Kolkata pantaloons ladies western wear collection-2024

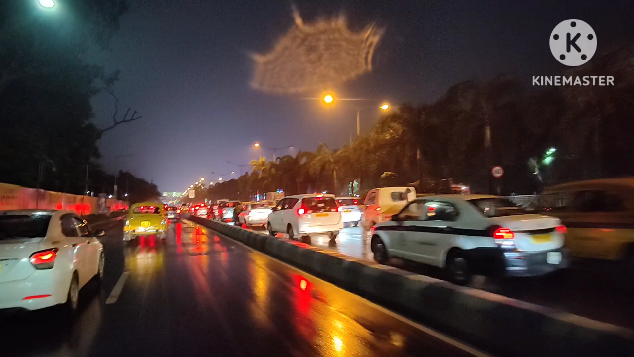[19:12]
पुजोर आर हाट्टे कोएक्ट गोना दिन तार आगे किन्तु शौपिंग कॉम्प्लीट कोदते होबे आर तुम्रा देखते ही पाच्छो आमी याकों यार पोटे रोड दिये जाच्छी आर यार पोटे रास्ता ही किन्तु प्रोचूर भीर
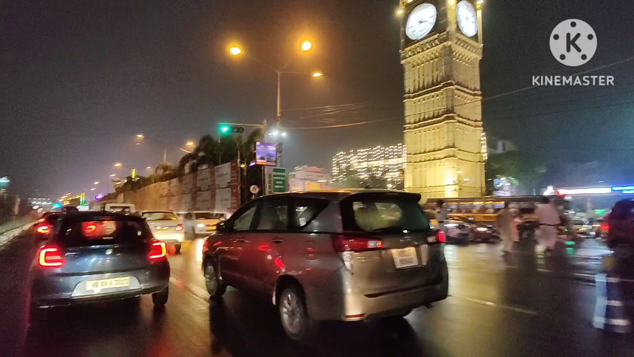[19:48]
पाच्छो जे शामने दयको रास्ता है कोटोटा शेजे उठे चे दुर्गा पुजो कलकाता शूरू हो� सबाई मोटा मोटी ठाकूर्द्याका शूरू करे दिये चे आमियों शूरू करे दोब सोनी बार थेके आजगे